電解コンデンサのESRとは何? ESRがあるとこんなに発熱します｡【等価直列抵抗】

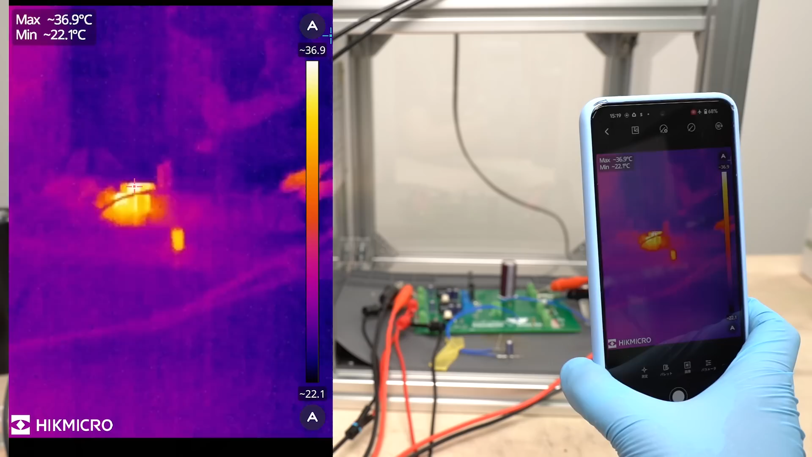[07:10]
On screen: max 36.9°C, min 22.1°C
今電解コンデンサーに電流が流れている状態です発熱してきましたねこちら赤くなってきたと思いますちょっとこのまま早回ししましょう実験を開始してから2分程度経過しましたが電解コンデンサーの温度は66度
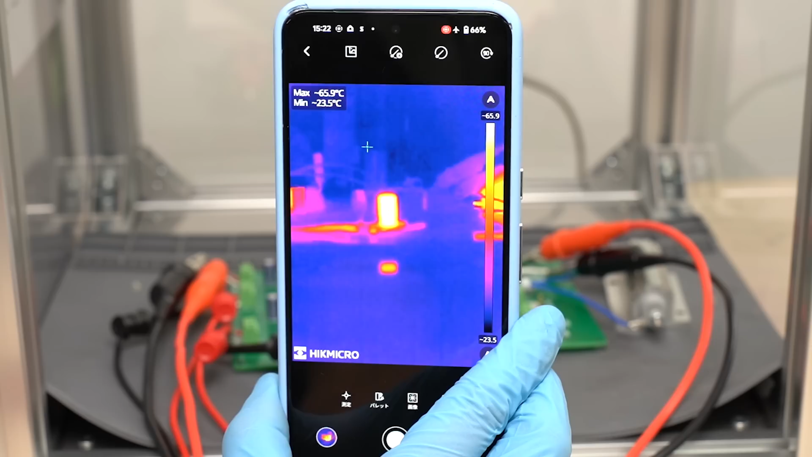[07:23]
となっています結構温度高くなっていますね電
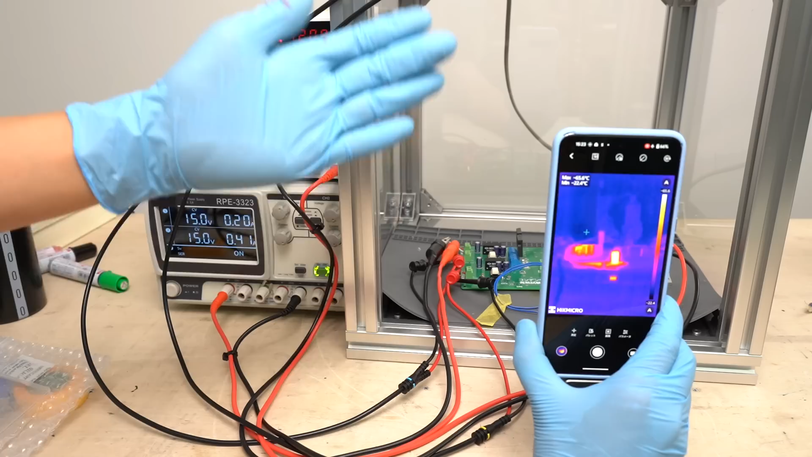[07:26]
解コンデンサーにさらにリプル電流を流すために電源電圧を高くします今40Vかかっていますそうしますと温度はどんどん上昇します
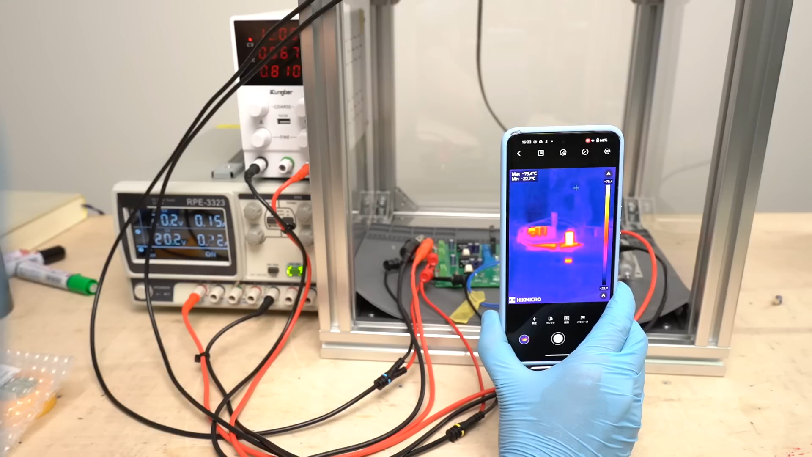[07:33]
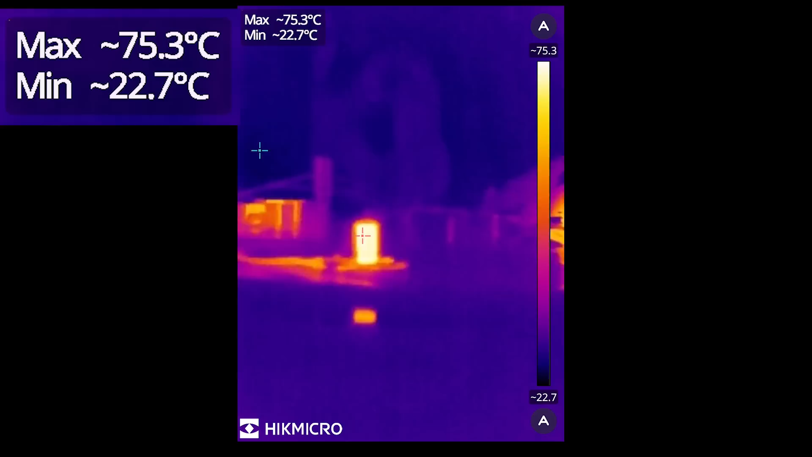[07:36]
On screen: max 75.3°C, min 22.7°C
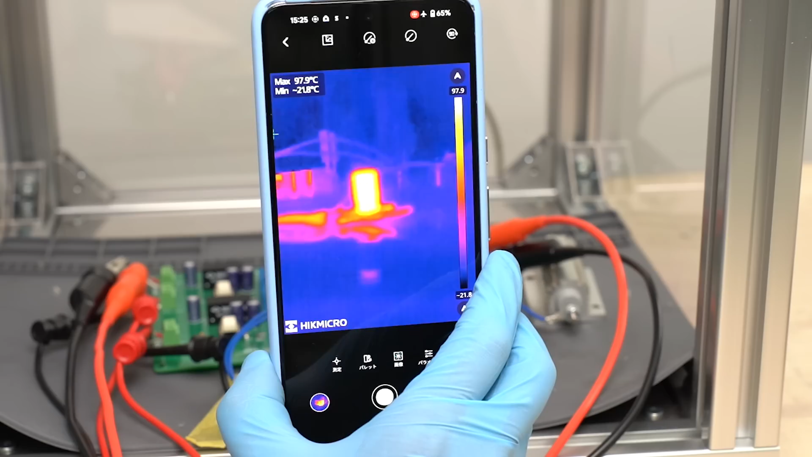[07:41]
On screen: max 97.9°C
現在の温度が98度となっているのでかなり温度は高くなってきていますこのように電解コンデンサーに電流を流すとESRが原因で電解コンデンサー自身が発熱します今
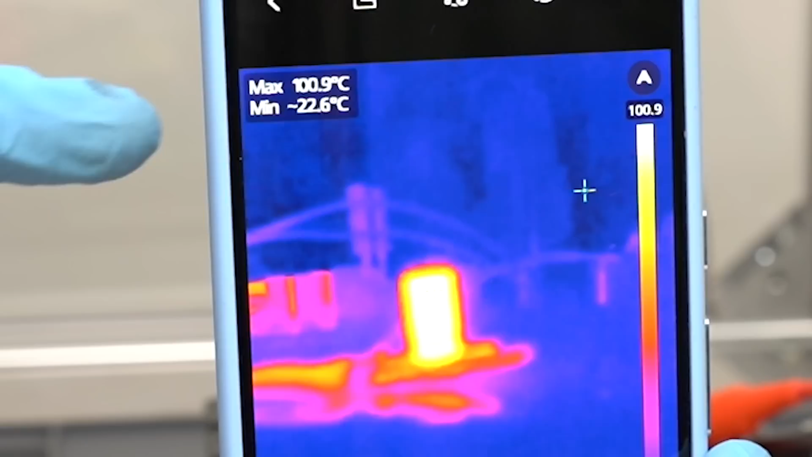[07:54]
On screen: max 100.9°C, min -22.6°C
温度100度を超えましたね非常に高温ですこれよりさらに電流を流していくとESRとリプル電流によって
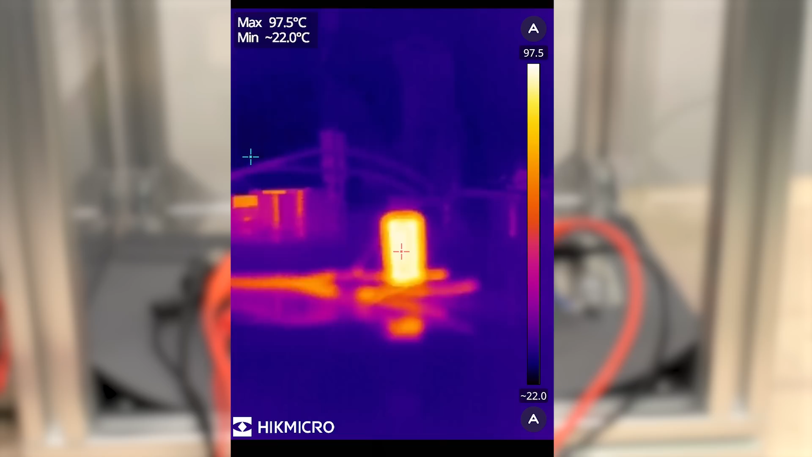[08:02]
On screen: max 97.5°C
さらに発熱しますそうすると中に入っている
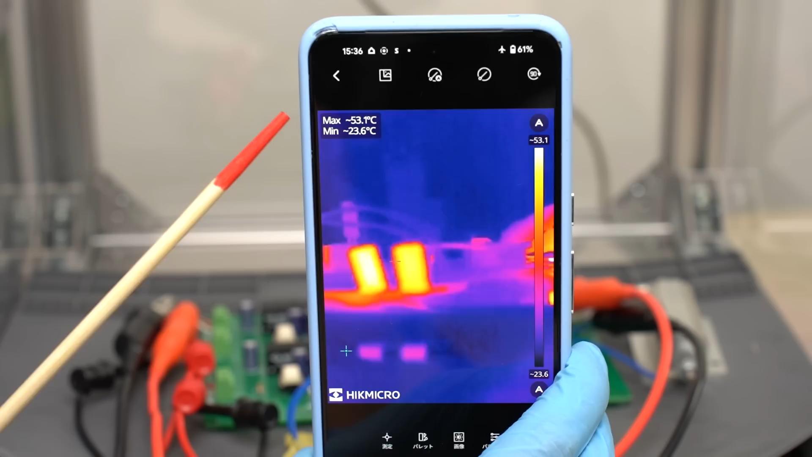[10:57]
On screen: max 53.1°C, min 23.6°C
した結果1つのコンデンサーに流れ込む電流は半分になりましたそのおかげでかなり発熱は減っています電
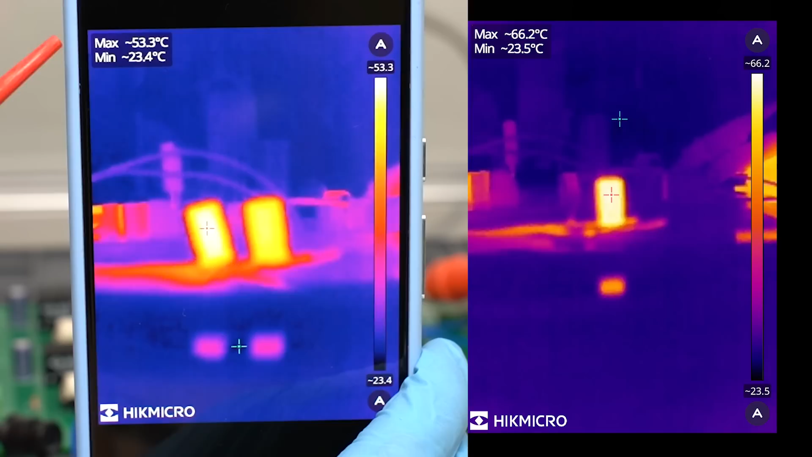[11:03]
解コンデンサーが1つだけの場合は66度でしたが2並列にすると53度となります約13度の温度低下です電子部品全般に言えることです